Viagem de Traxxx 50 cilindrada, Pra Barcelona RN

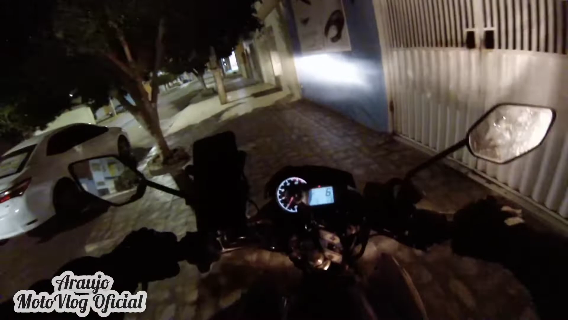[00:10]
Salve, salve galerinha do meu canal, bom dia, boa tarde e boa noite. Aqui quem vou falar é o Motovlog Oficial Família. Mais uma vez pegando a estrada aqui. Vamos olhar a hora, né? 4h20 da manhã. Saindo aqui da cidade de Mossoró, Rio Grande do Norte.
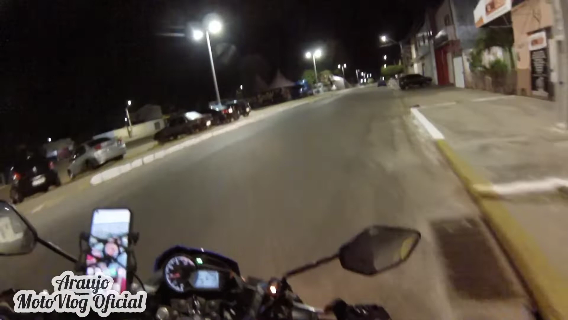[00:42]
Em destino à cidade de Barcelona, Rio Grande do Norte, né? Hoje na companhia aí de mais um casal, né? E eles querem enfrentar essa essa viagem de trax, cinquentinha. Vamos ver se dá certo chegar lá, se Deus quiser, né? Vou aqui nas manhas com eles, pra eles poderem tá acompanhando,
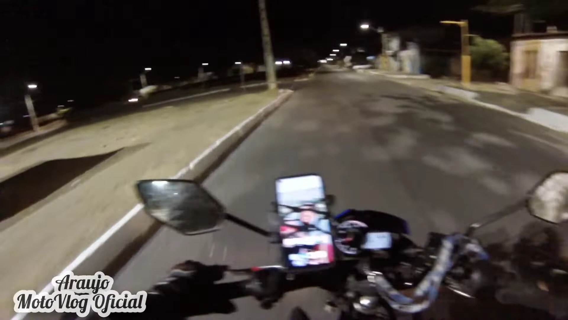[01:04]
não ficarem pra trás, muito pra trás, né? Olha aí.
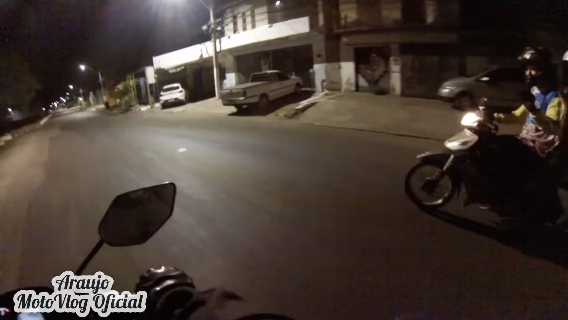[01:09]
Mob Trax, cinquentinha. Aí, quem tem coragem é eles, viu?
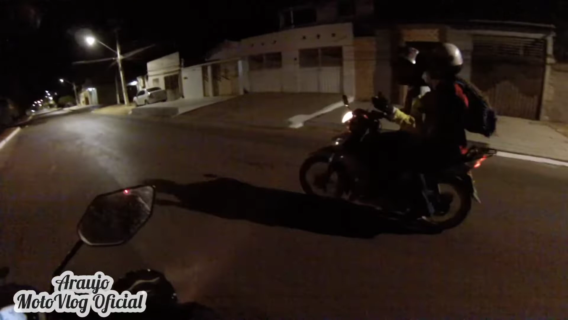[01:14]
Porque são quase 300 km de chão, viu?
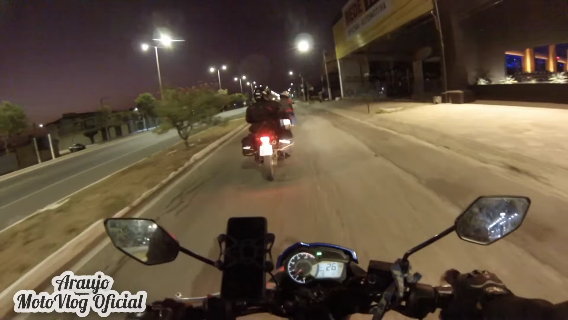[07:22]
E agora vamos sentir daqui Barcelona. Né, devagarinho, três motos, três casal. Uma Bros, a minha uma Phase 150 e aqui uma Trax 50. Vai ser a viagem, viu? Ah, é, tem que olhar.